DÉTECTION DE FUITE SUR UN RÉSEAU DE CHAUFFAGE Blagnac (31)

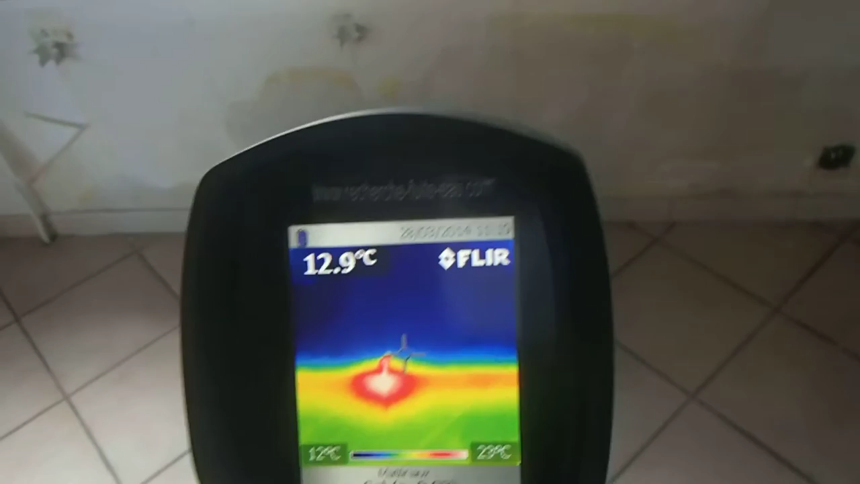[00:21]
On screen: spot 12.9°C, scale bottom 12°C
donc sur le retour d'un radiateur qui a été démonté. Voilà.